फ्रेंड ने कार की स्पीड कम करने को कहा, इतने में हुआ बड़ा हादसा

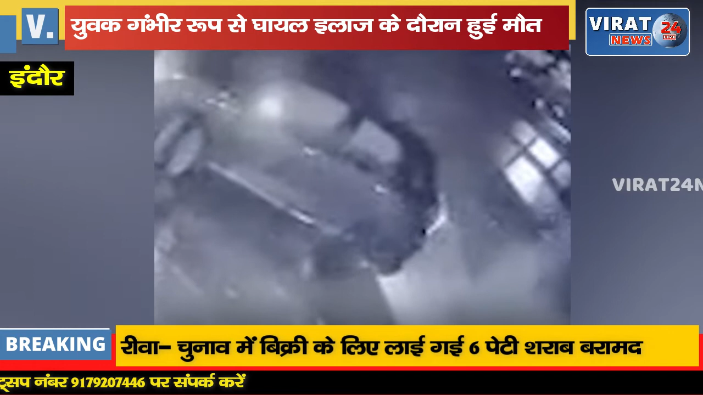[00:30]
रात करीब 3 बजे घूमने निकला था मौडन चौराहे के पास उसकी कार सड़क किनारे